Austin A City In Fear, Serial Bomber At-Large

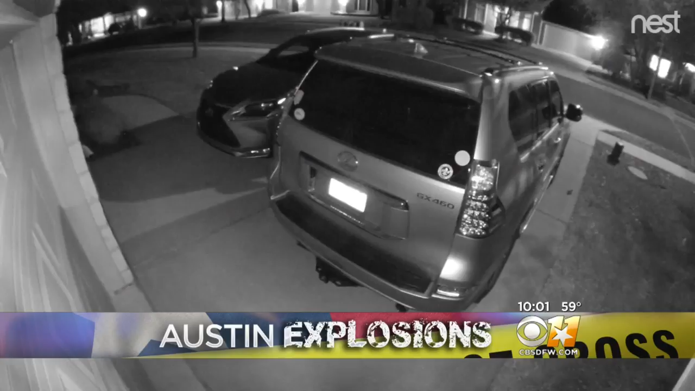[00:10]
YET ANOTHER AUSTIN NEIGHBORHOOD FACING THE FEAR OF A SERIAL BOMBER. THE SOUND THAT YOU JUST HEARD FROM LAST NIGHT'S EXPLOSION CAUGHT ON THIS HOME SURVEILLANCE CAMERA.